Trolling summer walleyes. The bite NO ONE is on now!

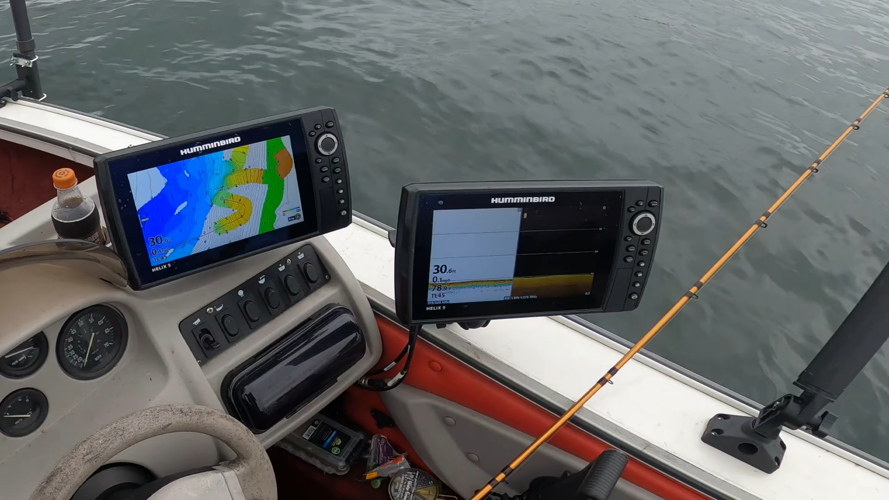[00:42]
This is the depth we're at right here, about 30 feet. We're gonna start out, try it out, see what happens. Oh shit, I hooked a whale.